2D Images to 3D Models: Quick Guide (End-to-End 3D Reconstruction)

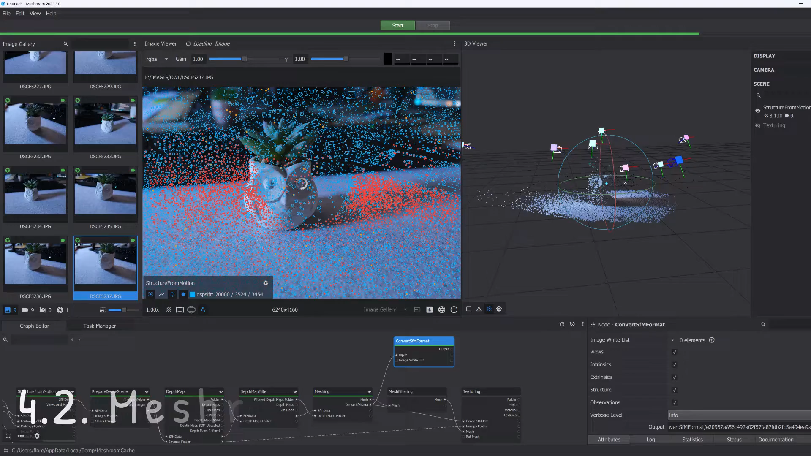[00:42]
model once you have all of this it's time for the experiment so the first thing that i'm going to do is spin on my camera and then take a bunch of pictures at more or less the same distance from the
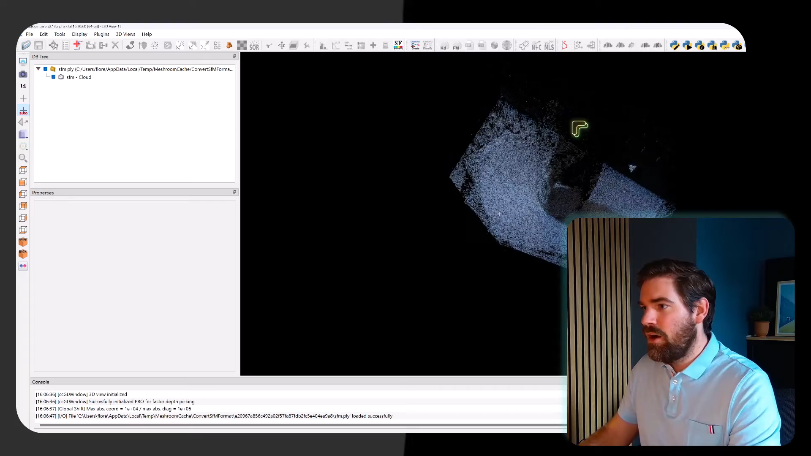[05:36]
the point cloud that we got out of our 3d reconstruction methodology pretty
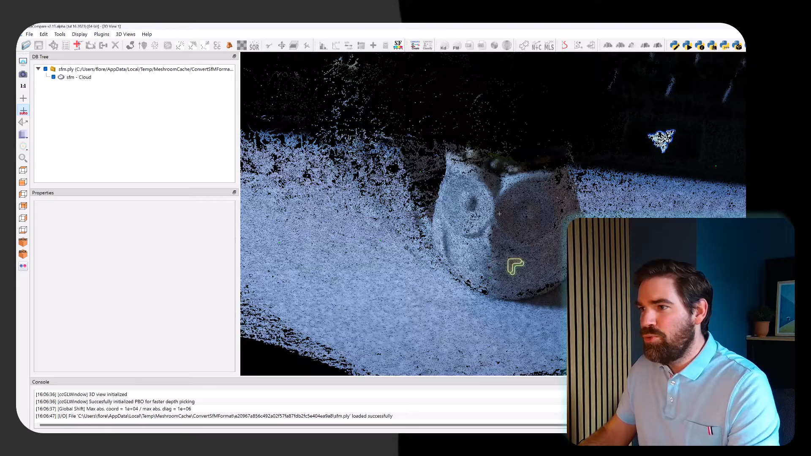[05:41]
nice so the last stage that we need to do is actually to filter out right our point cloud so first
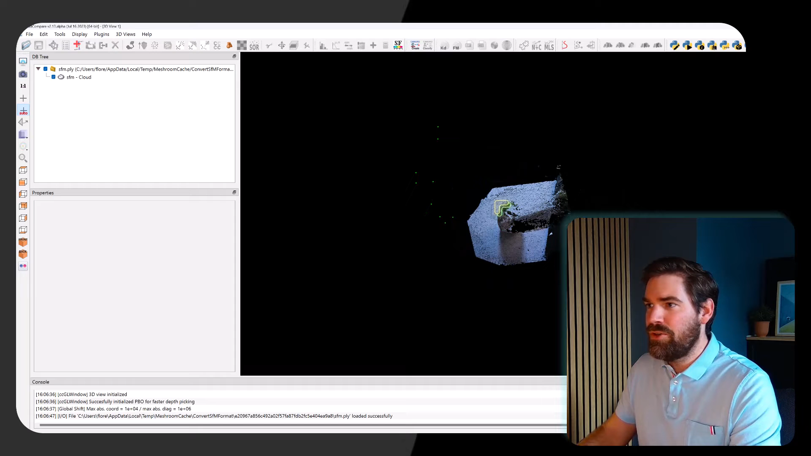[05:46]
we see that we have the pose of the camera so i take my point cloud and i will select all that and this will constitute
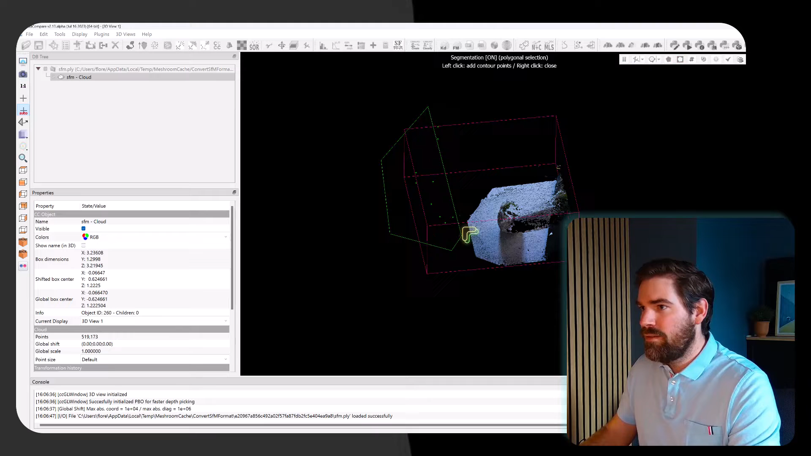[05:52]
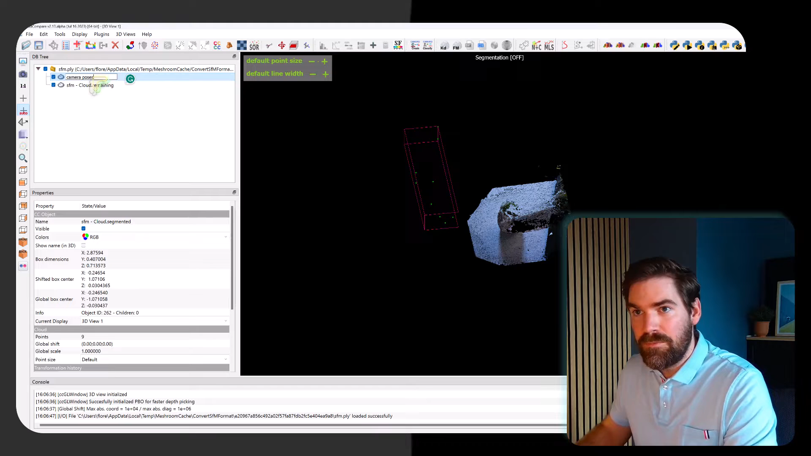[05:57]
camera poses right now i take my remaining point cloud and i can filter out a bit my point cloud
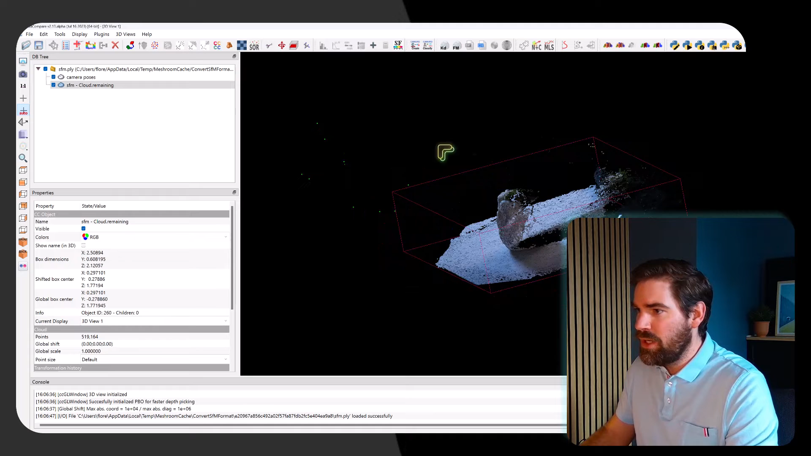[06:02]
if i would like to so what i need to do now is rotate from there but take everything to rotate everything at the same time i'm in a top view so i click on rotate and i rotate my full point cloud with a top view which will be more or less like this all right and now i will make a second rotation but this time only around the z axis to have something a
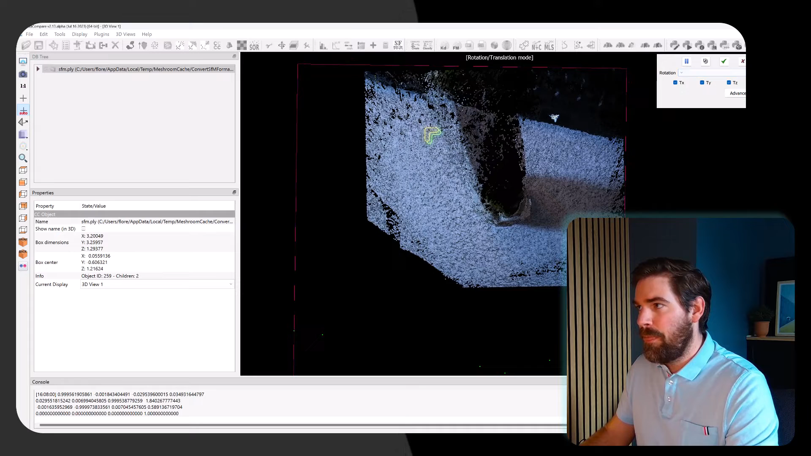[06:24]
bit more um nicer to have and then i select my point cloud and i filter out i cut out the point that i do not need which will be for example here i will take something or something even a bit more like this
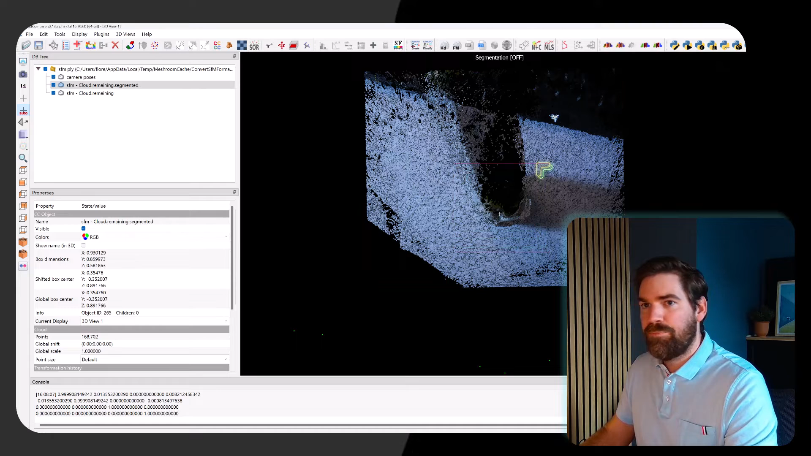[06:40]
which is now my oil point cloud
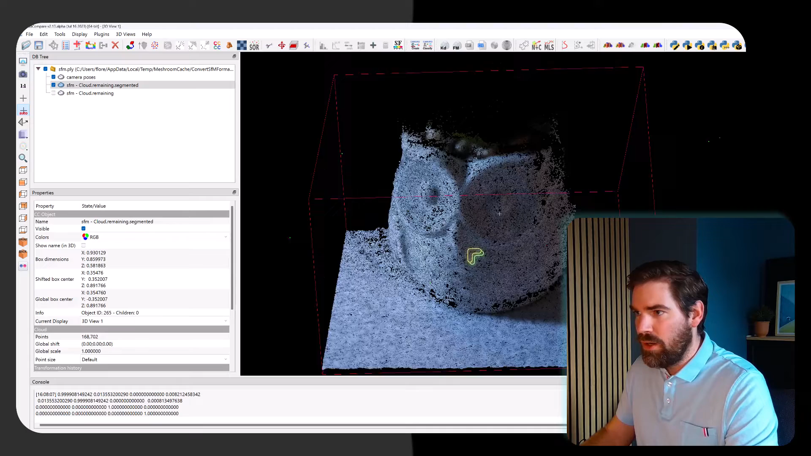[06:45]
very nice okay and the last thing that you can do is maybe separate the ground from the
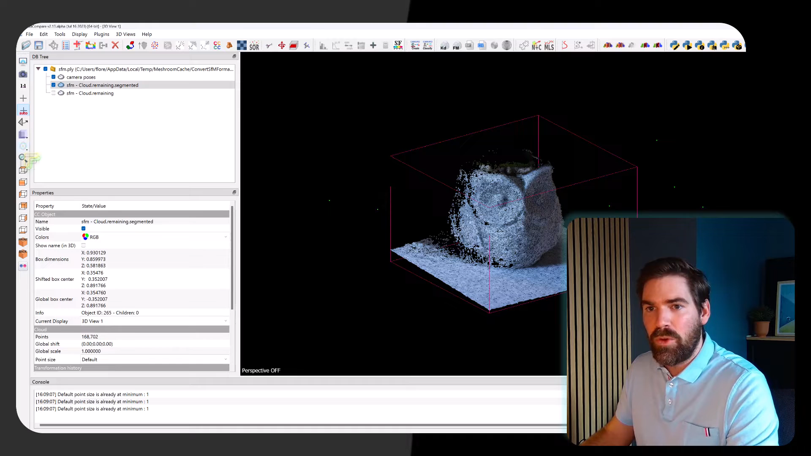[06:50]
all right so i will go in this specific side view i will select what belong mostly to the ground that will be my first stage and here
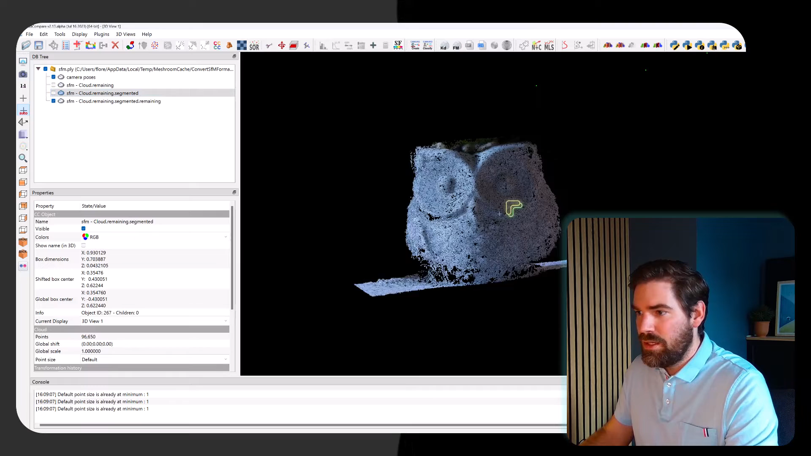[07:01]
i will go like this and i will select the remaining element from here as well but this time with a polygonal tool
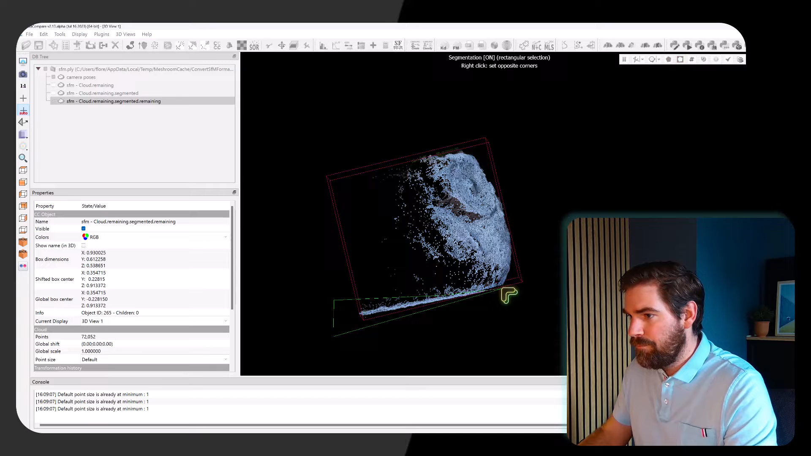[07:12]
and this will constitute my ground so i merge both of them and that will be my oil
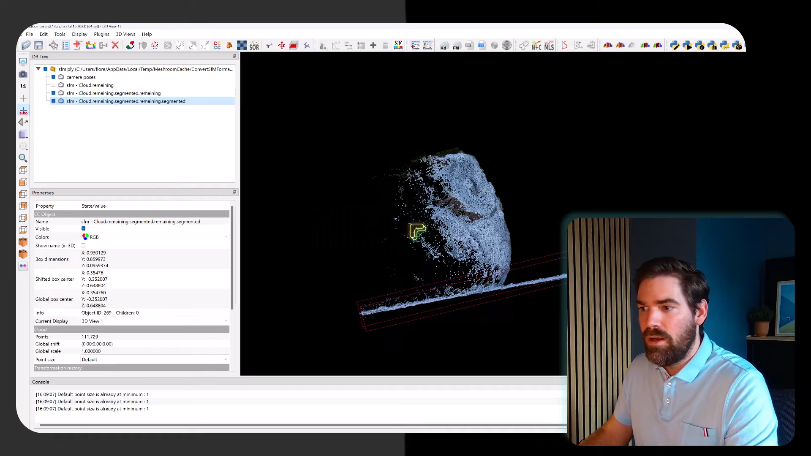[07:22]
so the ground let's say with all i duplicate them the ground i will colorize it with a color which would be for example this
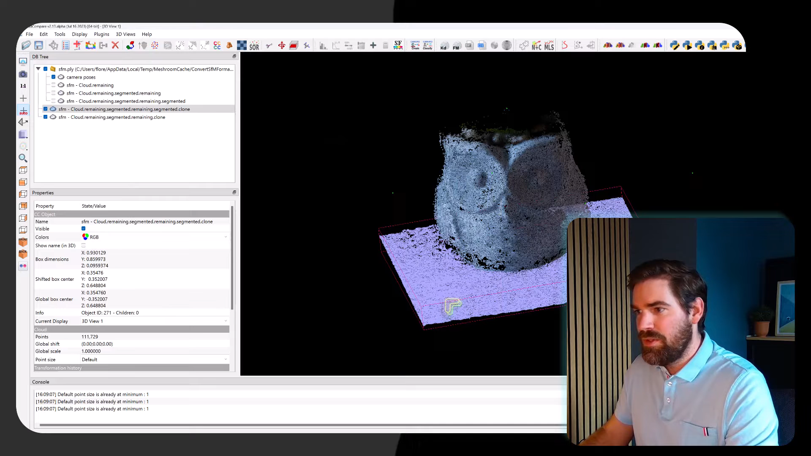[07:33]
color and the oil i will colorize it with let's say a green color
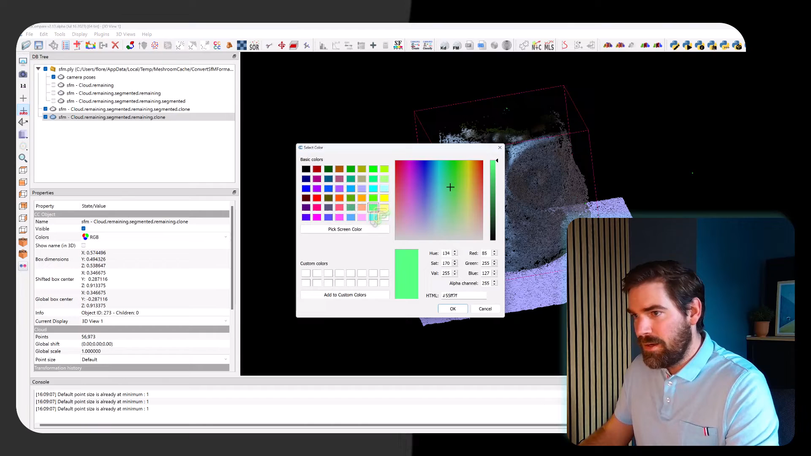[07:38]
color and i will apply an eye drop lightning to it
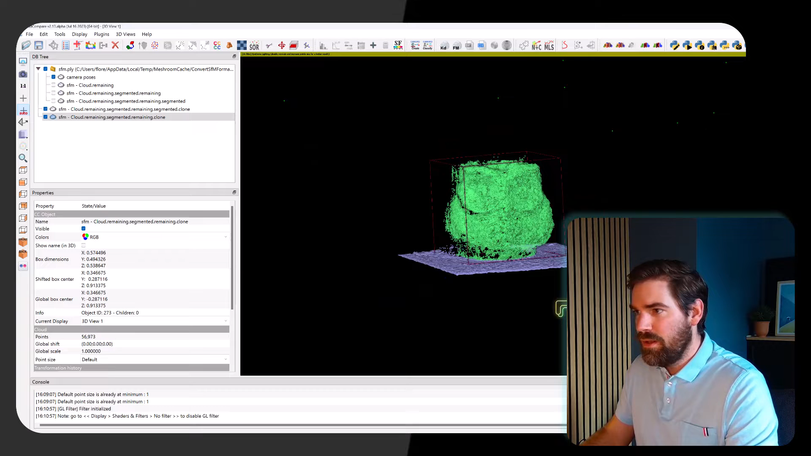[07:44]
and the last stage that i'm going to do is actually to create a rendering with specific point of view so this will be the first point of view this
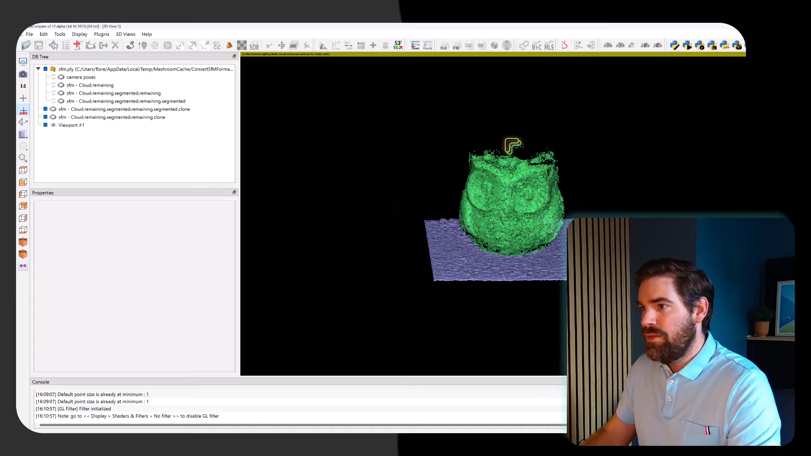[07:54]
will be the second point of view and this will be my first point third point of view i select them
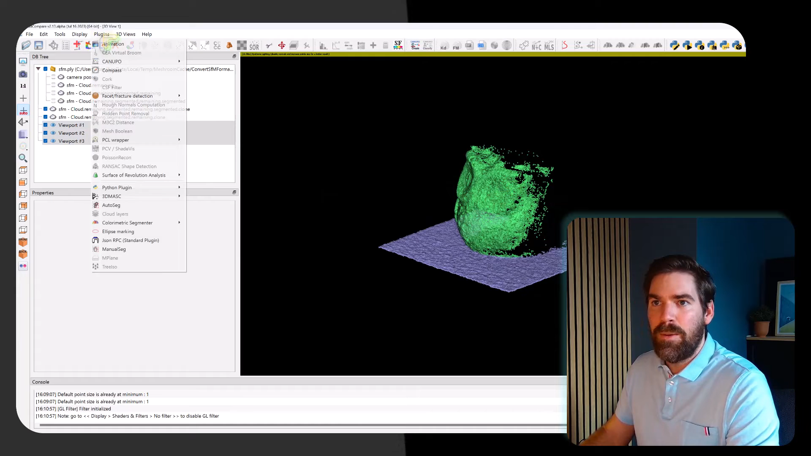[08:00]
and i will animate it as you can see from here i will render for something that is four seconds and i will create a preview to see what it will do i really like the movement so the last thing that i'm doing is actually called 3d reconstruction quick dirty and i
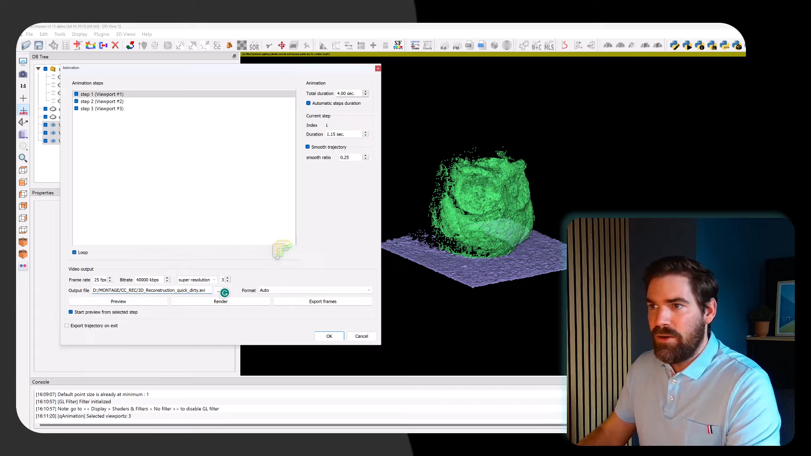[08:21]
render that for four seconds with a smooth ratio and the export is finished the animation is full so what i can do is go in my folder where i have all my animation and look at the final result